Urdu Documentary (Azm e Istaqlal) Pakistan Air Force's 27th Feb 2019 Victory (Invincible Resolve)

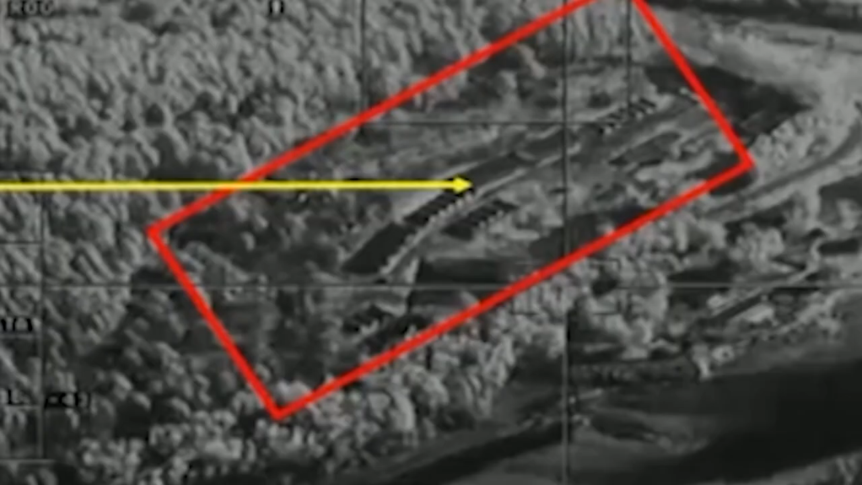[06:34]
एंड यू कैन सी, जैसा कि आप देख सकते हैं,
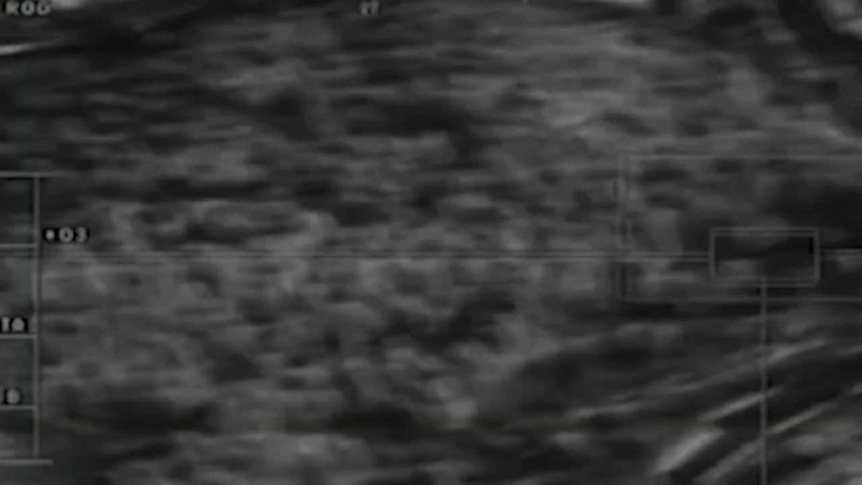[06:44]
On that, I immediately... जो ही H-4 अपने हदफ के करीब पहुंचा, मैंने इसका कंट्रोल अपने पास लिया और इसका रुख दाएं जाने पे खाली जगह की तरफ मोड़ दिया,